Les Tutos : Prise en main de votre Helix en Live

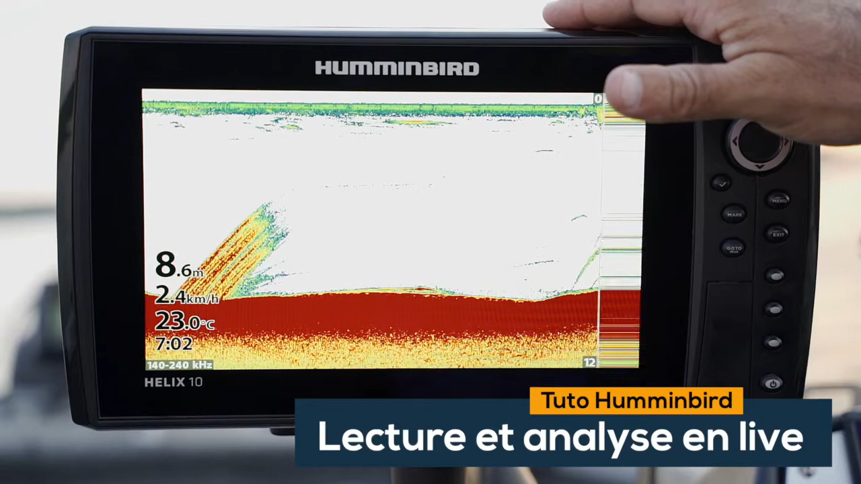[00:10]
On screen: depth 8.6 m, water 23.0°C, speed 2.4 km/h
On va passer un peu de temps à naviguer tout droit là, on va essayer de voir un peu en live qu'est-ce qu'on voit et au fur et à mesure qu'on va tomber dessus, je vais essayer d'interpréter avec vous les échos et différentes fonctionnalités du sondeur. Donc voilà, déjà une première chose qu'on voit, je vous le dis au passage, ça c'est certainement pas des poissons, j'en suis même sûr, puisque vous avez un angle qui est toujours le même de remonter, les choses qui se suivent, là on est très certainement sur des bulles qui remontent à la surface.
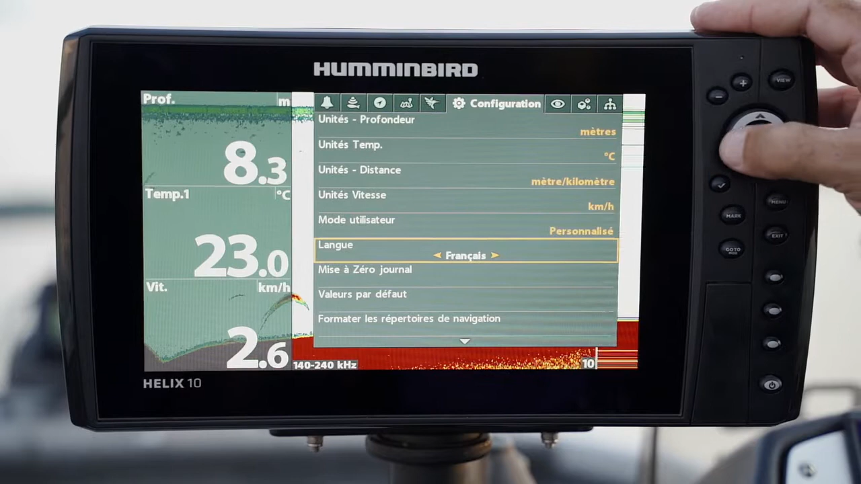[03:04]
On screen: depth 8.3 m, water 23.0°C, speed 2.6 km/h
Et vous vous assurez que vous passez du mode pêcheur à la ligne à personnaliser. De cette manière-là, grâce au menu personnalisé, vous ouvrez tous les sous-menus pour pouvoir faire vos réglages. Des fois, vous chercherez les sous-menus, vous vous dites, mais je l'avais avant. Pensez à chaque fois à aller vérifier que vous êtes bien resté à mode personnalisé. Là, on va retourner deux fois menu. Là, j'ai fait deux fois exit, bien sûr.
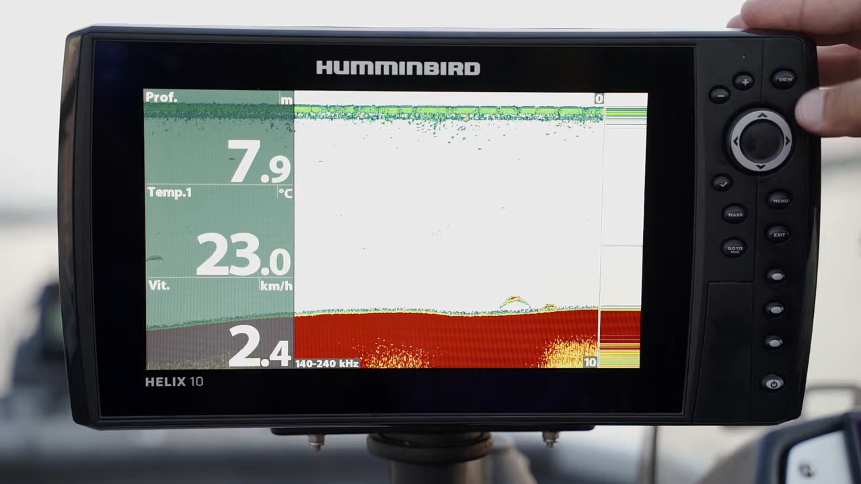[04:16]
On screen: depth 7.9 m, water 23.0°C
On va faire encore, si c'est plus sympa. Voilà. Voilà ce qu'on peut dire très rapidement. Quand vous allez accéder ici une première fois sur menu, vous allez avoir dans toutes les vues, si vous êtes en DI ou en side ou en 2D, vous allez avoir, finalement, ce que vous devez toucher, les réglages que vous devez faire apparaissent ici. Tous les autres réglages, finalement, vous y toucherez rarement.
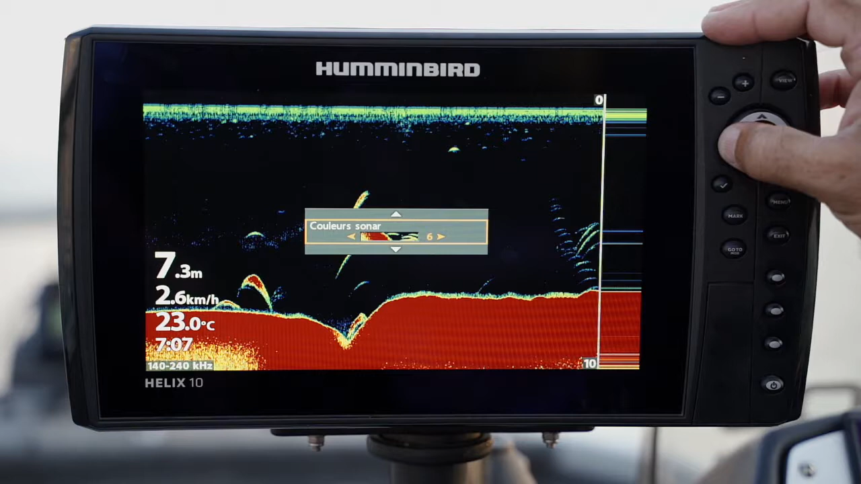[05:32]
On screen: depth 7.3 m, water 23.0°C, speed 2.6 km/h
Quand vous voulez voir, finalement, un meilleur contraste dans certaines conditions de luminosité ou de perturbation de l'écran, vous pouvez passer avec la palette fond noir. On est exactement sur la même colorimétrie que la palette 5, mais la palette 6 a un fond noir. Ça peut être bien, notamment pour ceux qui pêchent en mer. Je sais que c'est quelque chose qu'ils aiment beaucoup. Donc, après, hop, le contrôle pilote est inactif, vous ne voudrez pas forcément. Là, la sensibilité. La sensibilité, on va dire que si vous êtes à moitié, c'est une base de départ, on va dire.
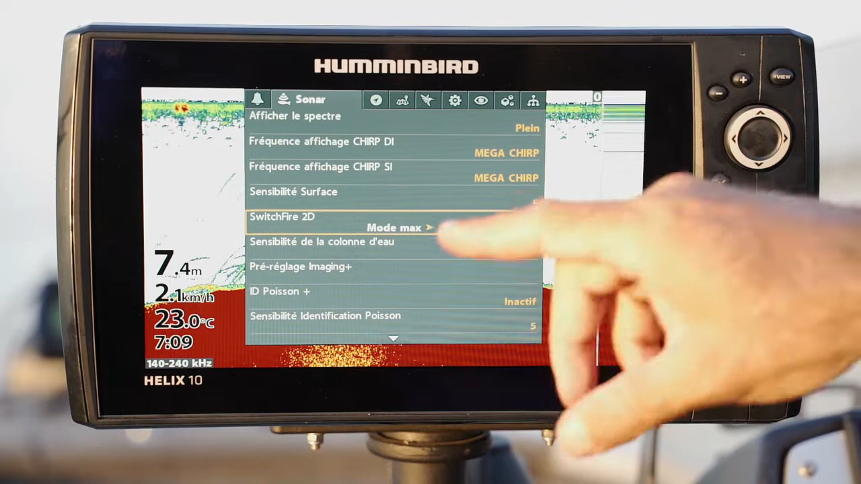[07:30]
On screen: depth 7.4 m, water 23.0°C, speed 2.1 km/h
Donc, deux fois à menu, on va sur le sonar. Et là, vous avez ici ce qu'on appelle le switch fire. Donc, on est en mode max ou on est en mode effacement. Là, je me suis mis en mode effacement. Voilà. Donc, view, menu. Et quand je vais baisser ma sensibilité ou la monter.
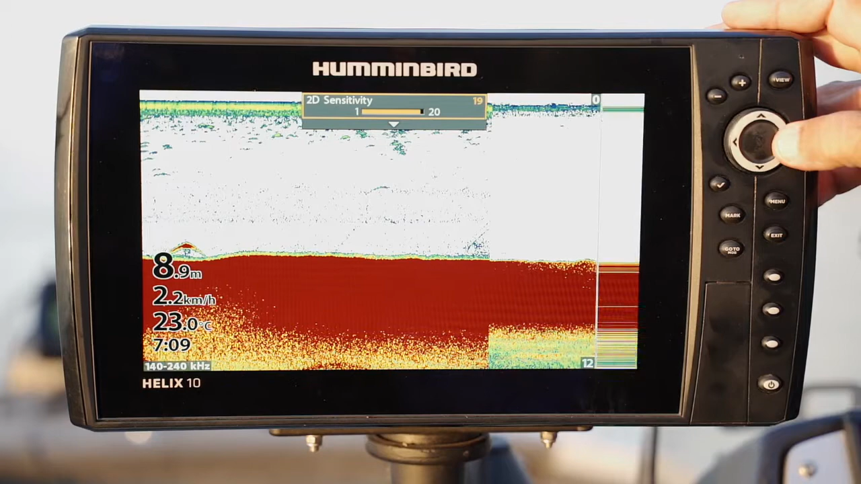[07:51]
On screen: depth 8.9 m, water 23.0°C, speed 2.2 km/h
Et vous voyez la différence avec le mode max. Le mode max, on avait beaucoup, beaucoup plus d'informations. Ici, je peux pousser ma sensibilité. Comme il n'y a pas beaucoup de turbulences, je peux pousser ma sensibilité. Et j'ai un écran qui est beaucoup moins pollué par tout un tas de petites particules. Donc, le mode max, vous le mettrez quand vous allez pêcher très profond ou que vous voulez regagner en sensibilité.
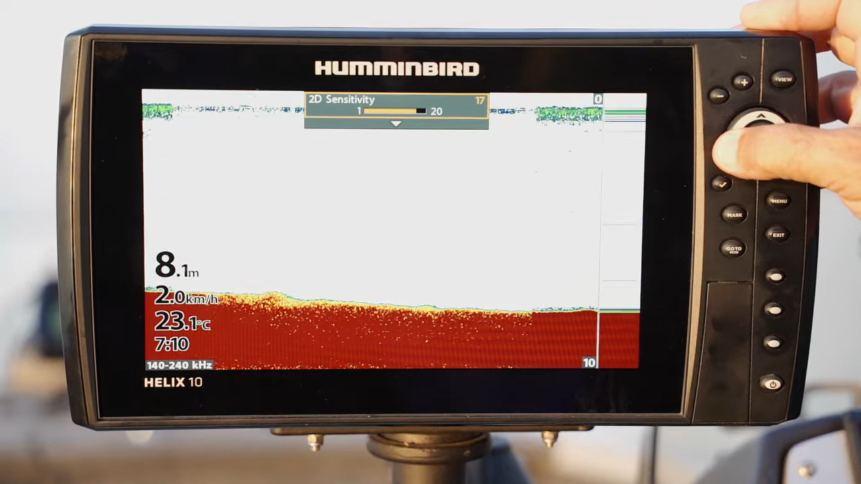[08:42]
On screen: depth 8.1 m, water 23.1°C, speed 2.0 km/h
Un menu. Voilà. Donc, moi, je travaille beaucoup en mode effacement.
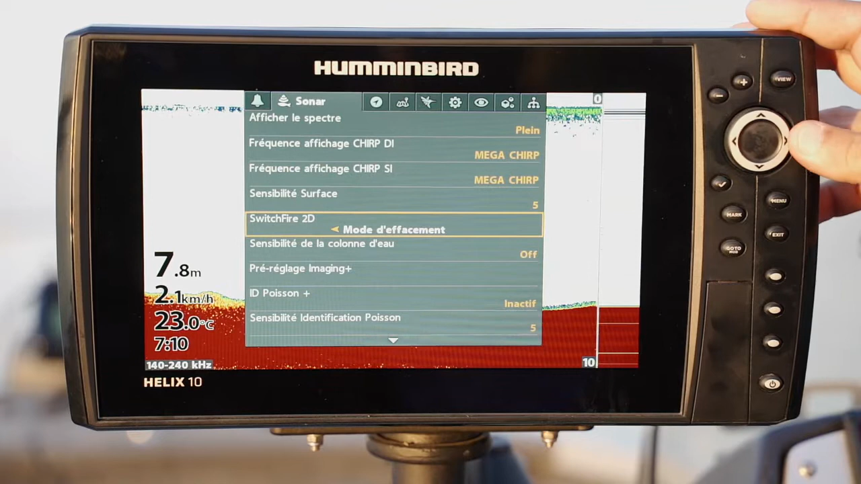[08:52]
On screen: depth 7.8 m, water 23.0°C
Parce que je n'ai pas besoin d'aller chercher des tout petits poissons très profonds. mais si vous avez de l'eau claire,
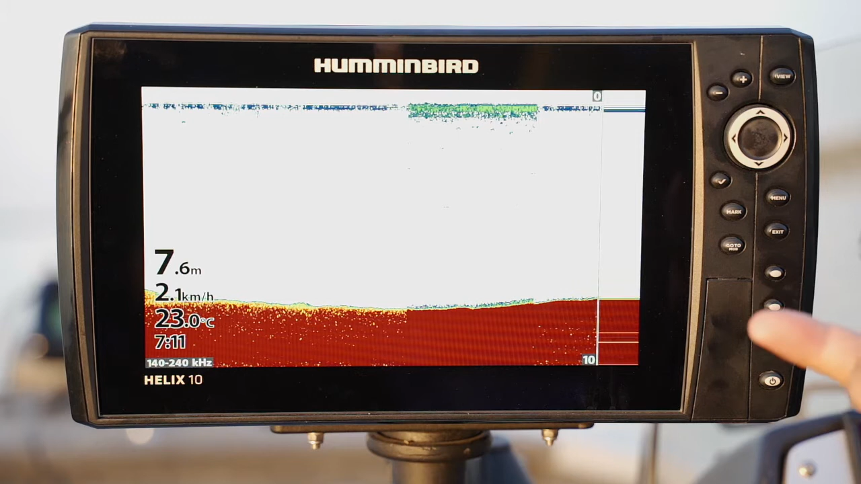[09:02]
On screen: depth 7.6 m, water 23.0°C, speed 2.1 km/h
que vous cherchez vraiment des micro-alvins près du fond, à mieux voir vos thermoclines, à mieux voir tout un tas de macro-organismes qui peuvent être au milieu de l'eau,
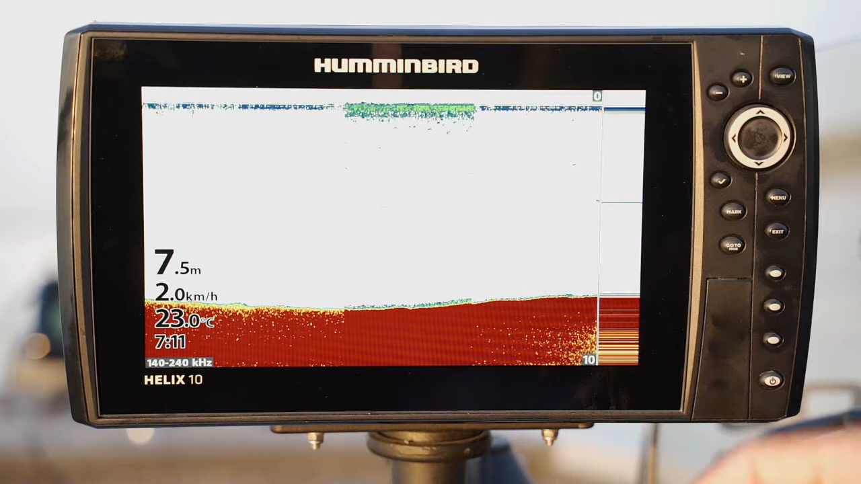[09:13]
On screen: depth 7.5 m, water 23.0°C, speed 2.0 km/h
vous vous mettrez en mode max afin d'avoir la meilleure sensibilité. Autre réglage, les fréquences. Donc là, chez Umin World, dorénavant, on est en mode dual-spectrum.
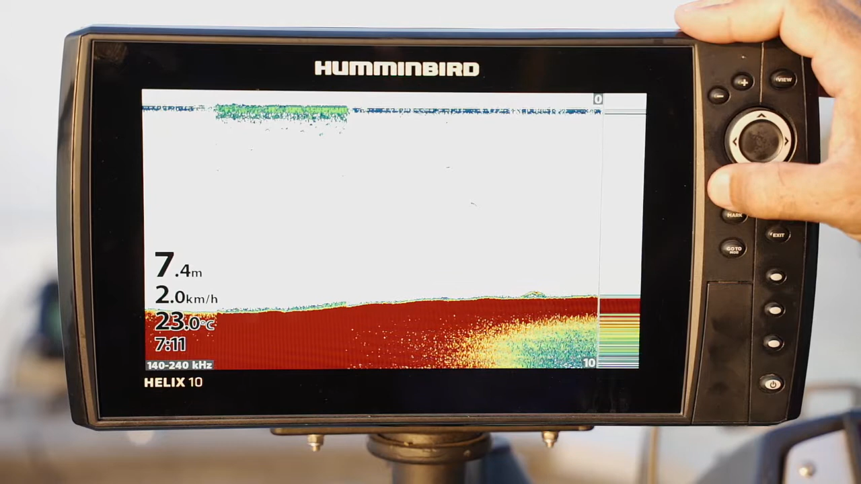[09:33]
On screen: depth 7.4 m, water 23.0°C, speed 2.0 km/h
Donc, le dual-spectrum, en fait, c'est une plage de fréquence et non plus une fréquence unique. Et le petit V ici, vous allez changer de fréquence. Les petits chiffres donnent une plage large, encore plus large. Les grands chiffres ont fréquence, dont un cône plus étroit.
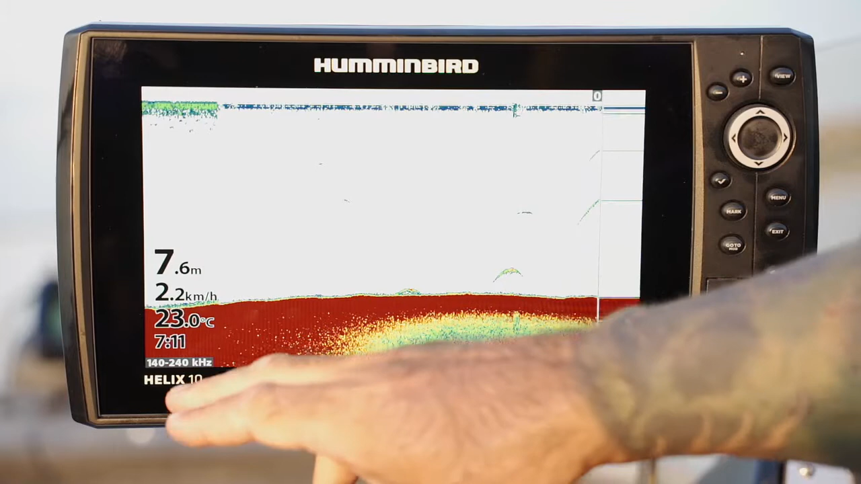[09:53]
On screen: depth 7.6 m, water 23.0°C, speed 2.2 km/h
Vous allez être perdu sur la plage, à savoir que rapidement, vous n'allez pas savoir si c'est une plage étroite ou large. C'est très facile de le savoir, puisque vous allez sur menu une fois. Ici, menu deux fois, sonar, afficher le spectre. Là, je suis en plein. Je peux être en large et en étroit.
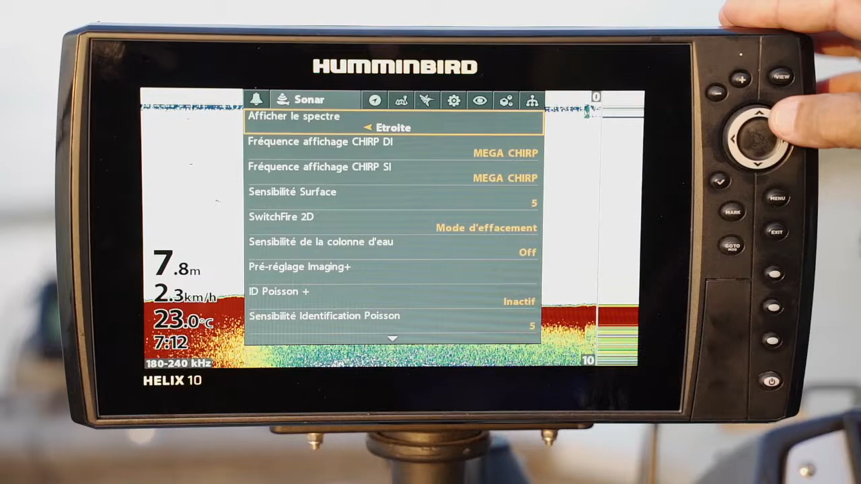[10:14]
On screen: depth 7.8 m, water 23.0°C
Donc, en étroit, c'est la plage de fréquence la plus étroite, à réserver à des pêches type verticales. La large, c'est une fenêtre large, 140-200,
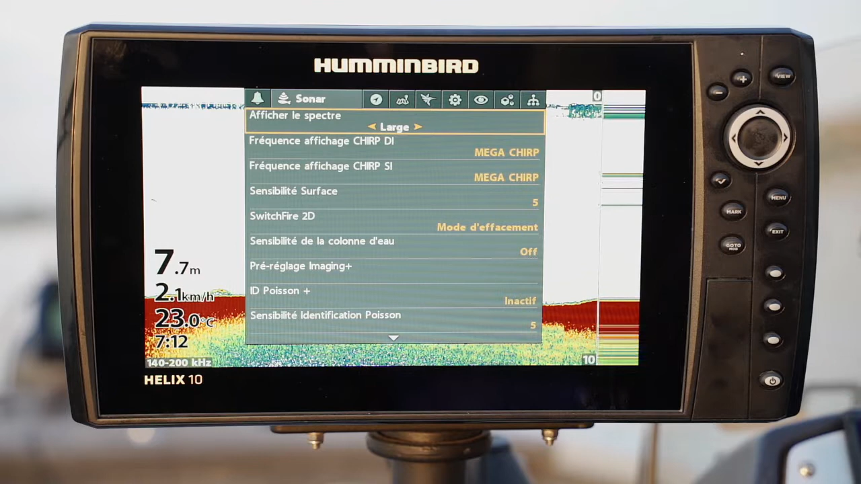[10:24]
On screen: depth 7.7 m, water 23.0°C
donc qui va balayer beaucoup plus largement sous le bateau. Donc, c'est un mode, on va dire, plus prospection. Donc, je veux voir les poissons qui arrivent et je prospecte. Et le mode plein cumule les deux informations, à la fois le large et à la fois les trois.